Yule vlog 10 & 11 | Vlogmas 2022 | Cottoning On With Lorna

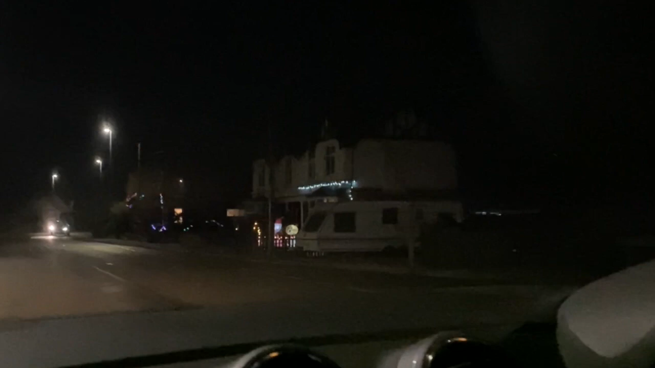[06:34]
Got a bit of a wobble on. It's not as good as you get in America, obviously, but there are some good Christmas lights.